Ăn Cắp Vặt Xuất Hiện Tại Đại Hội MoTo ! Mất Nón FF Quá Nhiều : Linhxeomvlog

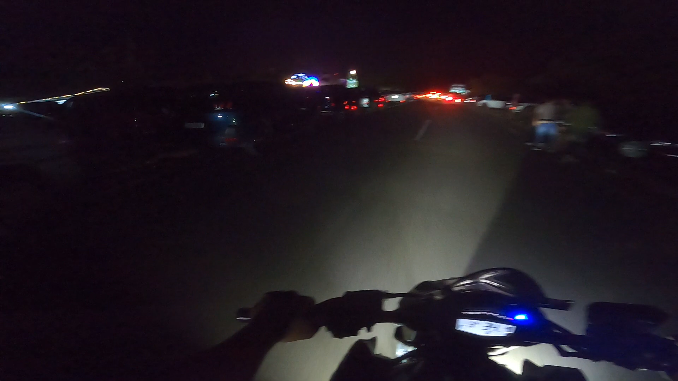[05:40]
đại hội mô tô ở Phan Thiết màu trắng, Mũi Né màu trắng. Rất là nhiều xe anh em, mà xe hơi rất là nhiều luôn, và rất là nhiều rất to ở đây, rất là nhiều mô tô, không cần phải bàn rồi, rất là nhiều mô tô luôn. Đại hội kinh khủng thiệt, qua rất là đông người dân xem coi anh em, mà đến tưởng giờ này là phải vắng bớt rồi chứ, 2 giờ này vẫn còn rất là đông anh em à.
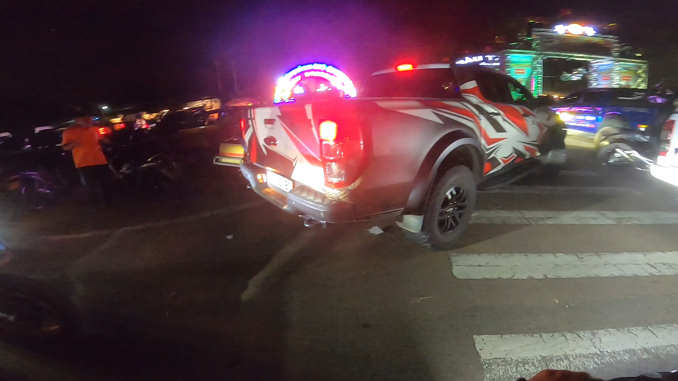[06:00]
Vừa anh em chơi xe vừa xuống, vừa anh em chơi xe mà vừa thêm
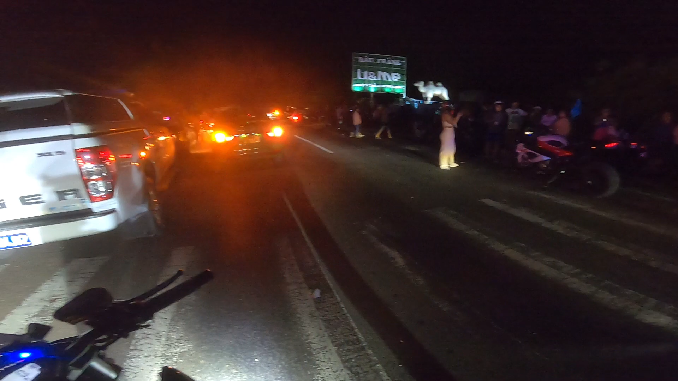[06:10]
người dân tới xem, rồi vừa anh em từ xa tới xem rất là đông.
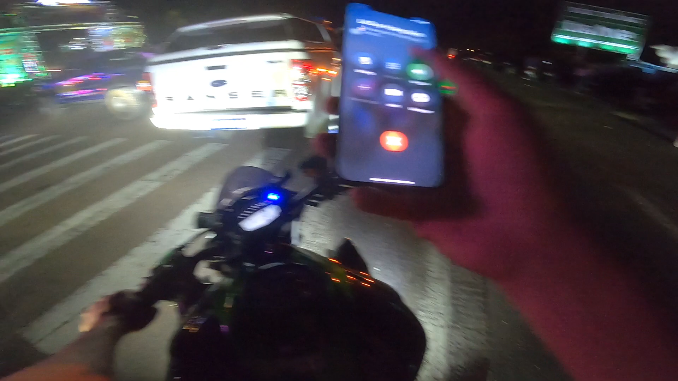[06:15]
Em tới đầu cổng rồi nè anh Minh ơi, đầu cổng rồi nè.
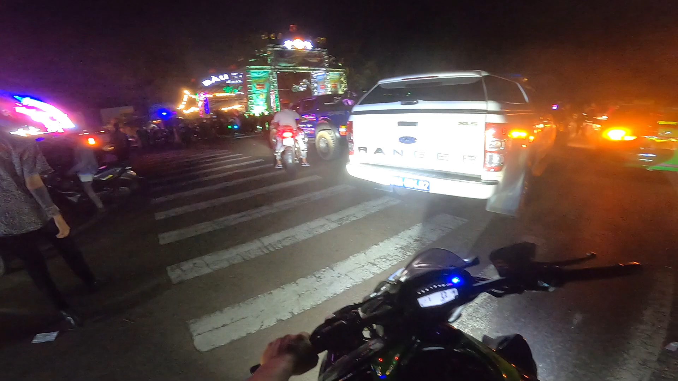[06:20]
À, đầu cổng của đại hội nè.